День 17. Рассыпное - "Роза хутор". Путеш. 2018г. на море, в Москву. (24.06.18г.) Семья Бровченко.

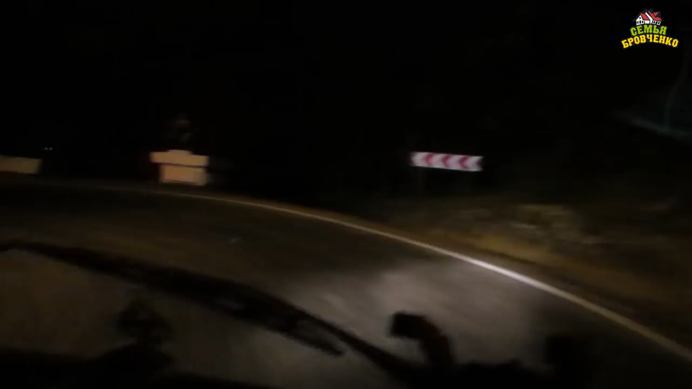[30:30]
Но, видите, если мы сейчас эту дорогу не проедем ночью,
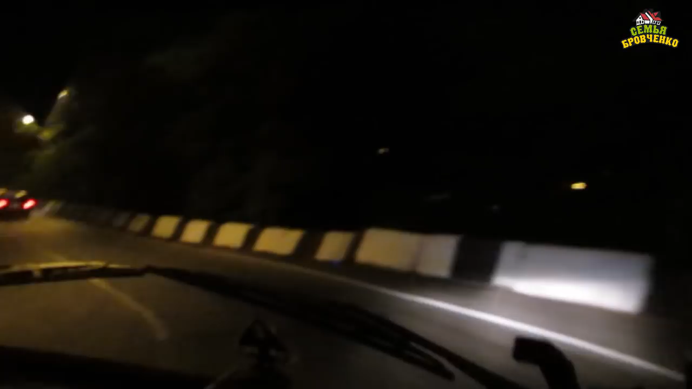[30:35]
то днем мы будем здесь просто закипать. И днем здесь будут пробки. Посмотрите, что ночью здесь делается. Посмотрите, сколько машин. Ну, сейчас начало 10-го, да. Это не ночь. Ну, я имею в виду сама суть. Вечер. Это не мы одни такие. Сзади меня идет колонна машин 8-10. Прямо за нами фура.
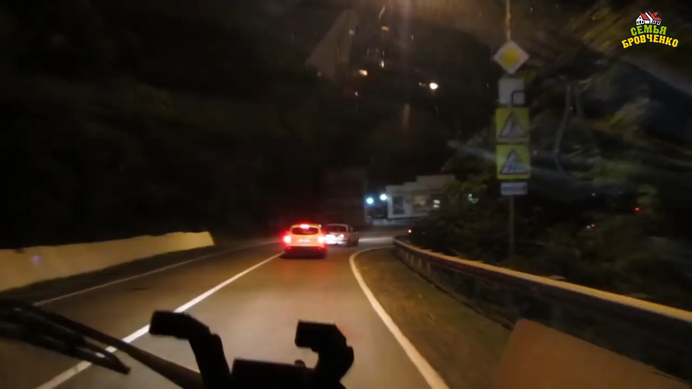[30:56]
Погода хорошая. Мы бодрые.
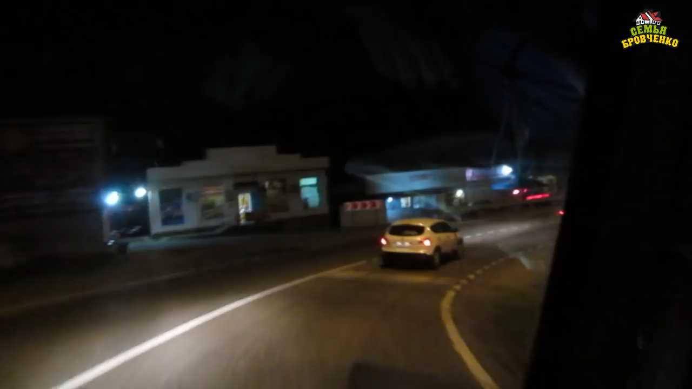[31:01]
Боря говорит, здесь хочешь, не заснешь на дороге. Да, потому хочешь, что не заснешь. Экстрим такой, что ого, постоянные, ну, много поворотов. Повороты, постоянные притормаживания. Это не трасса, где ты встал и сидишь 10 минут, у тебя ничего не меняется. А тут каждую секунду меняется обстановка. Знаки, населенные пункты. Поэтому мы едем, хотим все-таки сегодня добить до Красной Поляны. До Красной. Лучше завтра выспимся. Сегодня дети в машине заснут еще.
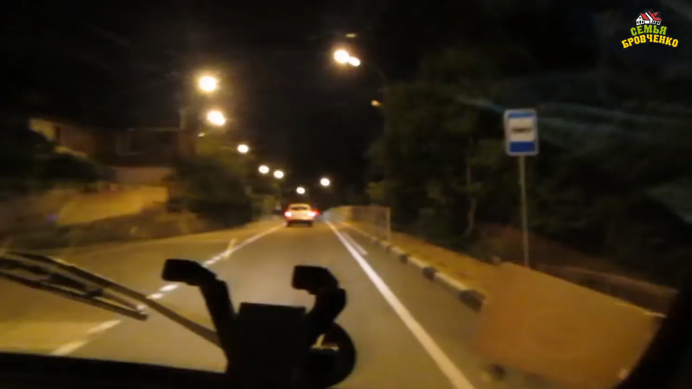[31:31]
Посмотрим, сколько это у нас времени займет. У нас осталось до Красной Поляны 170 километров. Поэтому едем. Здравствует Сочи. Только что-то не понять.
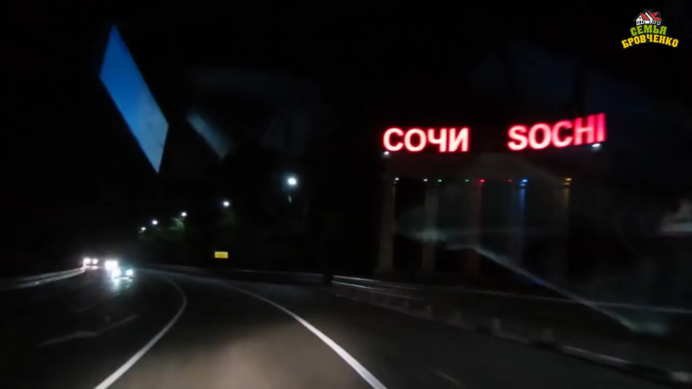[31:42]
Это ж до города Сочи еще далеко. Далеко, значит, это нас предупреждают, что мы едем в Сочи.
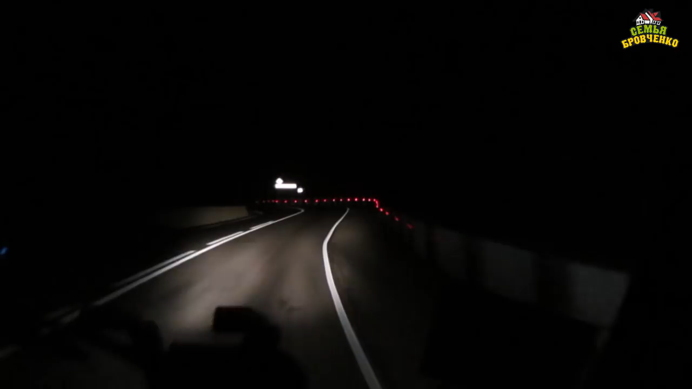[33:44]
Светящиеся указатели. Света... Все, да. Все, все, все. Очень, очень классно. Молодцы.
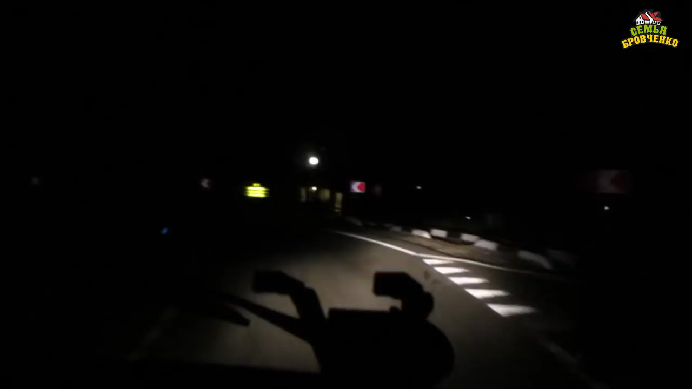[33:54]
В этом плане, конечно, молодцы. Позаботились о безопасности водителей.
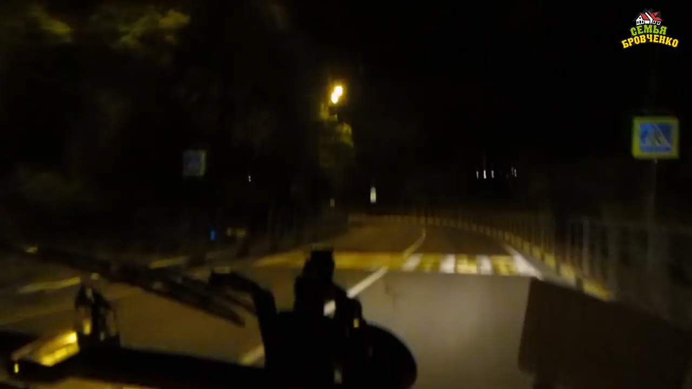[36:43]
Я сейчас попробую снять вам, в каком это мы городе. Где это вообще мы проезжаем, не могу понять. Карту мы уже давно выключили, потому что здесь одна дорога и ведет прямо, прямо, налево, направо, напрямо, налево, направо, прямо. Поэтому буду сейчас ловить указатели вам. Это мы ехали по Головинка. Головинку проехали. Едем дальше. По карте совсем без понятия, где мы.
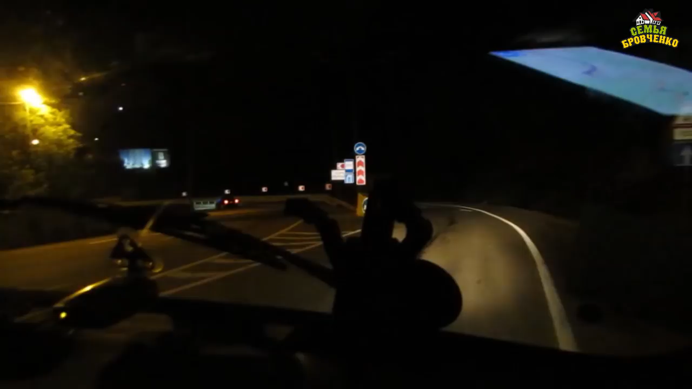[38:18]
Едем мы не через Сочи сами, а в объезд. По дороге в обход Сочи. Обход Сочи.
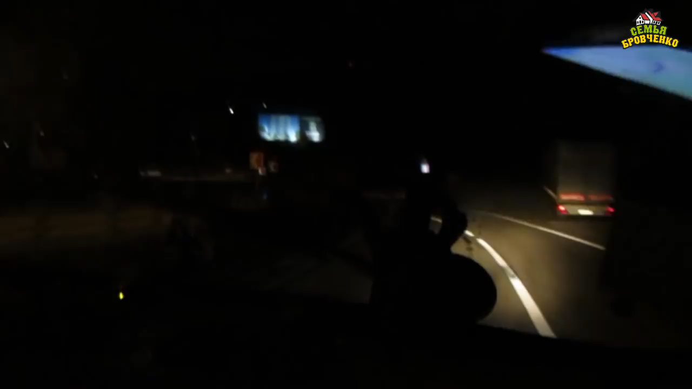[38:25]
Есть прям такая дорога. Нам Сочи не надо. И через город мы ехать не хотим. Да.
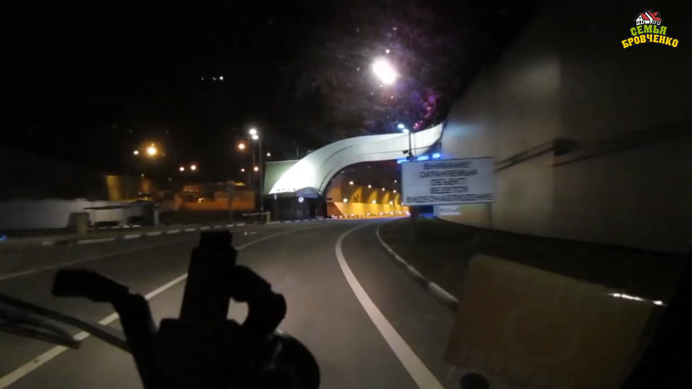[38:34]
Я впервые в жизни буду ехать в туннеле. Ой, какой красивый.
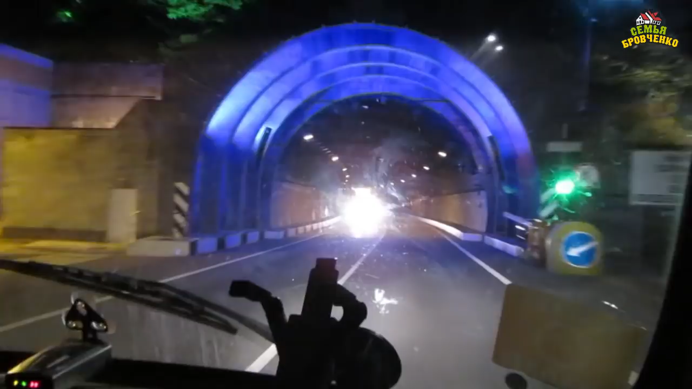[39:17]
Вот здесь вот везде камеры видно. В туннелях везде. Не знаю, короче, где-то нас там видят.
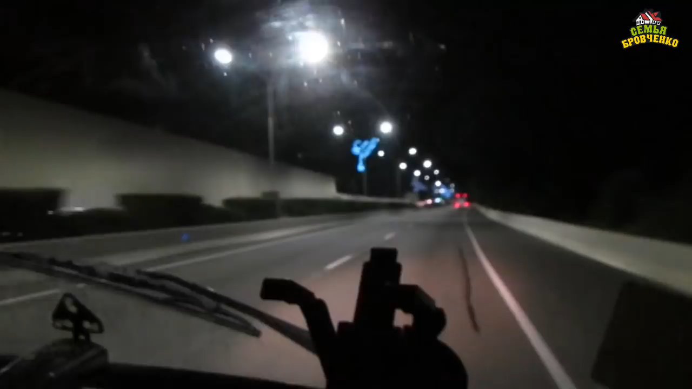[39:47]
Здесь такие интересные спортивные фигуры висят. Вот хоккеист, конькобежец. Хоккеист, да? Лыжник. Еще один лыжник. Прикольные фигурки такие поделали.
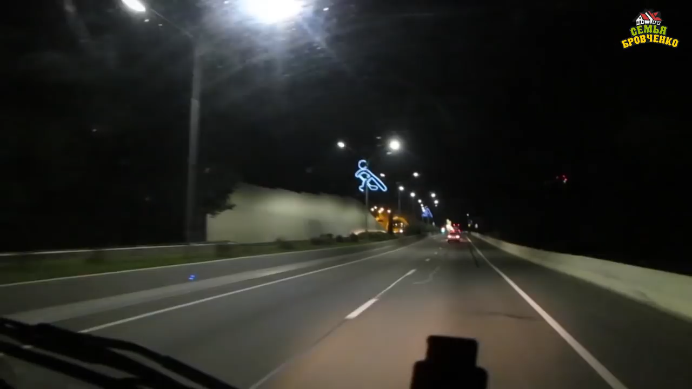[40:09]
А здесь на участке пальмы растут.
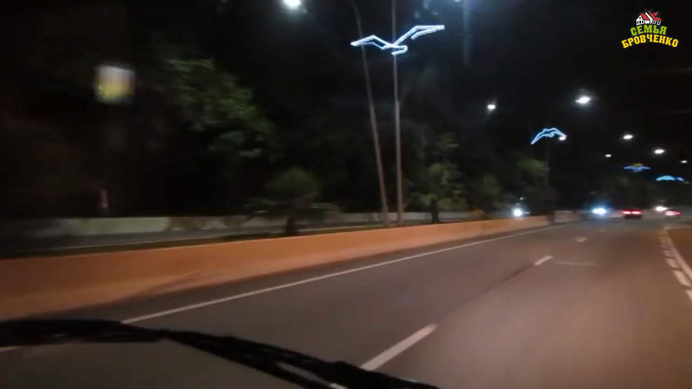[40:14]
Птицы. Такие красивые. И птицы летают. Вот только не могу понять, это то ли они к чемпионату по футболу подготовились, то ли у них все время такое.
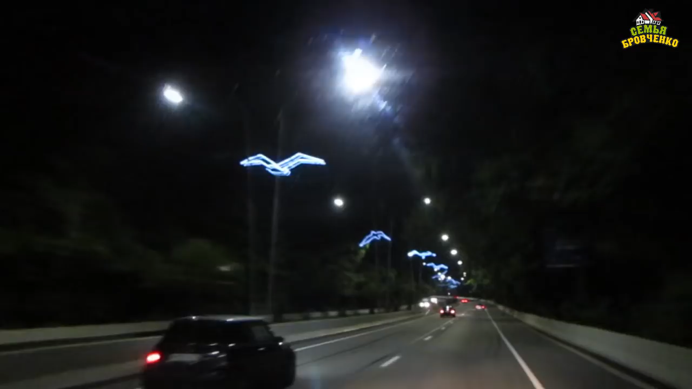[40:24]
Эти пальмы, они живые или искусственные? Мне кажется, живые. Здесь много где растут. Пальмы какие-то, такие дикованные деревья. По пути видела. Только что было написано, что это Адлерский район. Нет, там белый и в этом. Адлер, да? Да, Адлер. Мы уже в Адлере. Слушай, а оно что, один город в другой перетекает как-то, наверное, да? Как у нас. Село в село. Село в село. Интересно.
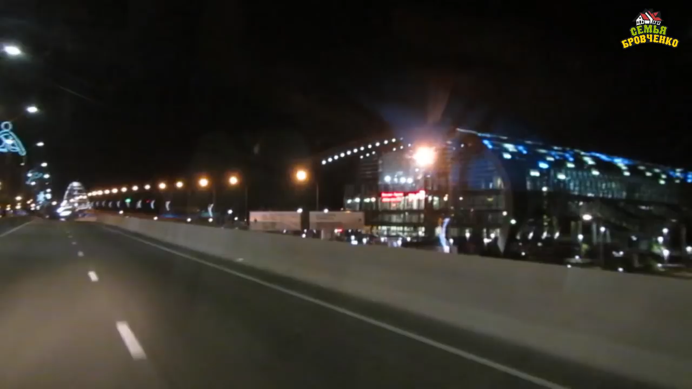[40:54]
Адлер ночью. Какое-то здание. Вокзал. А, это РЖД. Красивый какой вокзал.
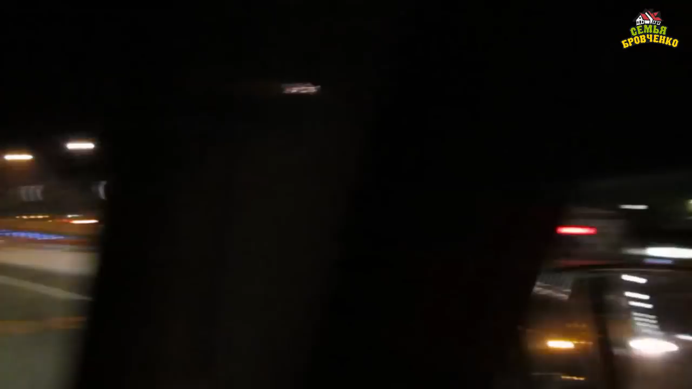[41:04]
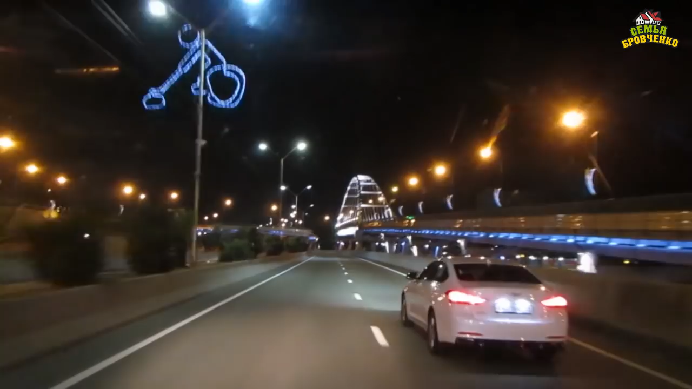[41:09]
Вот дневной город не очень люблю, а ночной люблю. Всегда любила ночной город. Много огоньков.
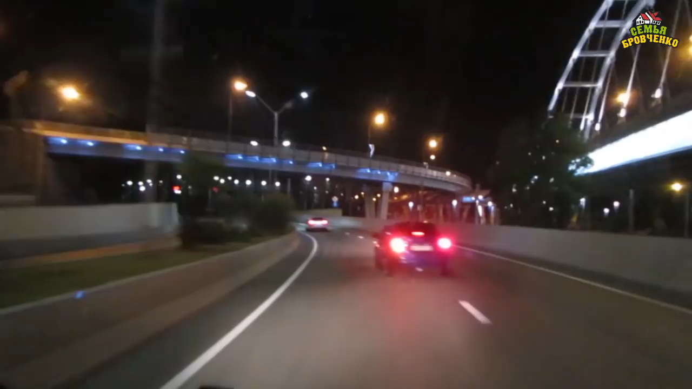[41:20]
Красивых. А тут на мосту сплошные футболисты. Везде, которая нас почему-то не останавливает, она нас в упор не видит вообще, и слава Богу. Финишная прямая. Да, только хотела сказать, языка у меня сорвал, мы на финишной прямой. Тут до Адлера рукой, до Красной Поляны рукой подать.